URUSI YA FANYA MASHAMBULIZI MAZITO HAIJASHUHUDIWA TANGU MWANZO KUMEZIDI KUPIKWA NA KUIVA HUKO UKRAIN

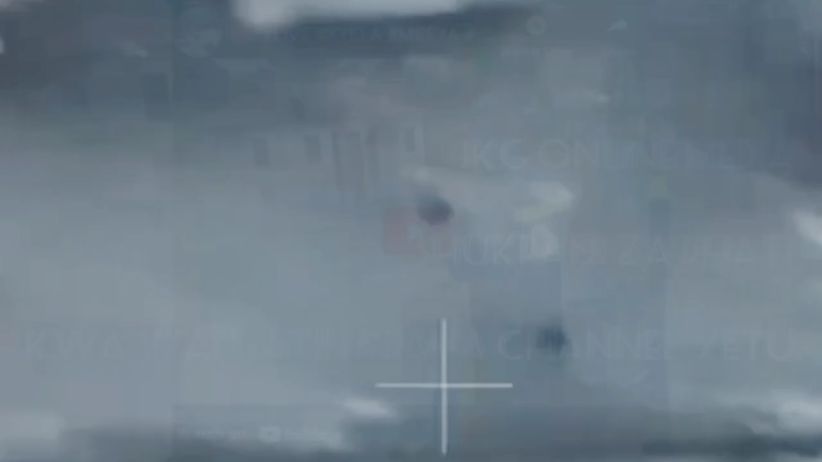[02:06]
Kama unapata kuona hapa, wanajeshi wengine hawa wanaenda kujificha huko,
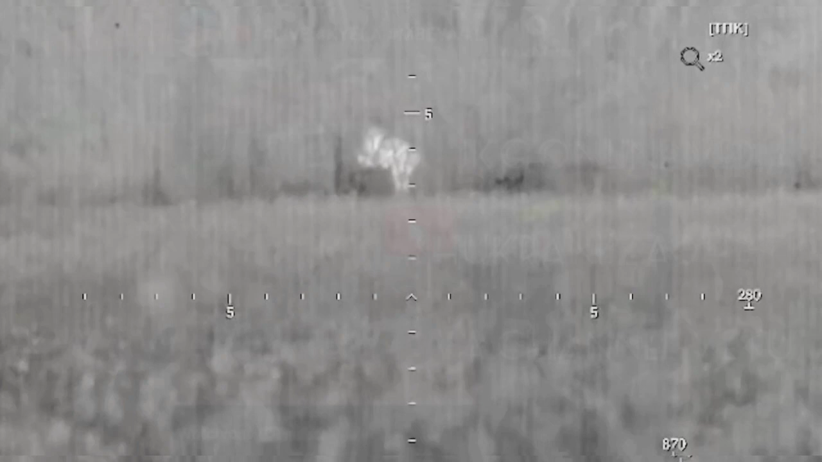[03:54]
Na sniper mwingine alitungua mwanajeshi huyu usiku. Kama unapata kuona hapa, mwanajeshi huyo wa Ukraine akaripuliwa namna hiyo,
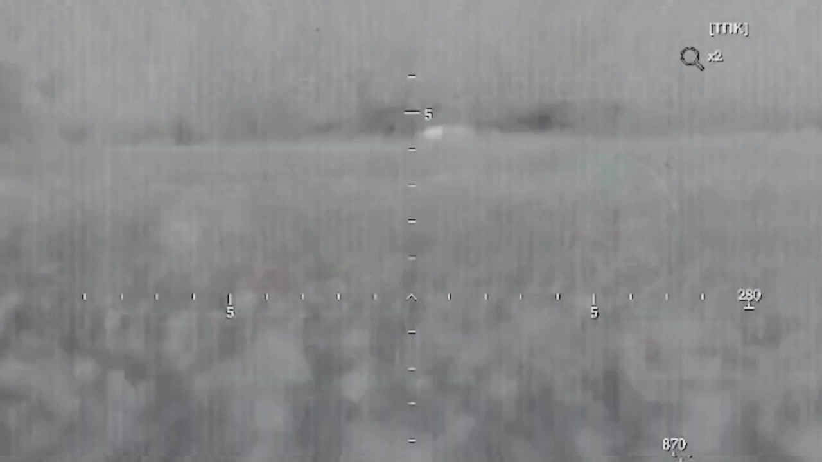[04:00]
na habari yake ikawa imeishia hapo.
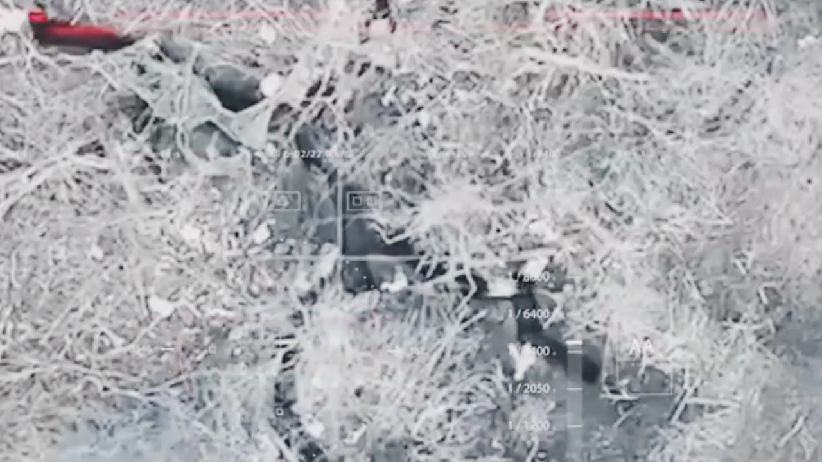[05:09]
na haya ni mashambulizi ambayo yanaendelea katika misitu pia,
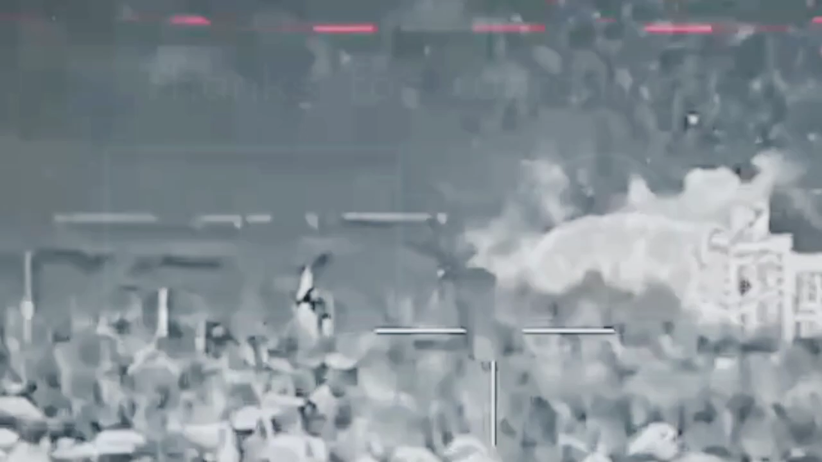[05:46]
majengo marefu yanaendelea kuangushwa kutokana kwamba majengo kama hayo yanatumika na
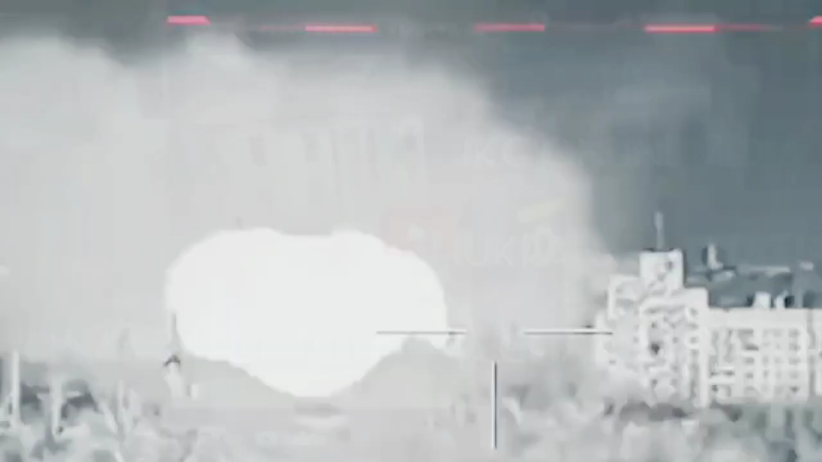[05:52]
kushambulia wanajeshi wote ambao wanatokea sehemu mbalimbali.
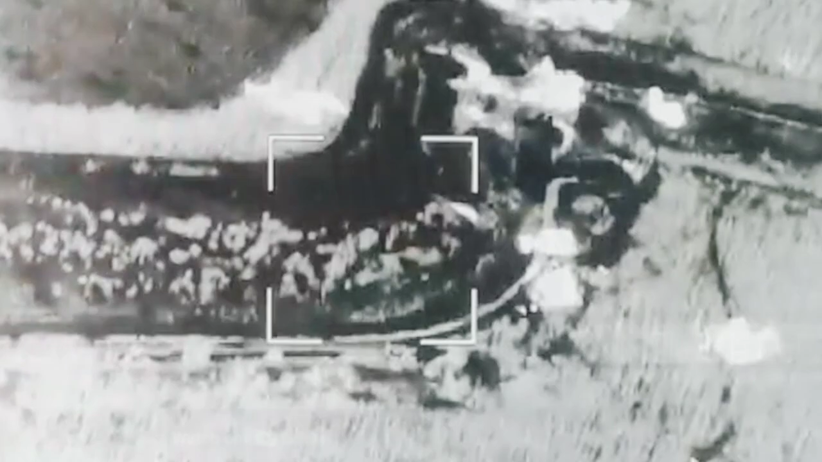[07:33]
na hii drones zimeendelea kusababisha vifo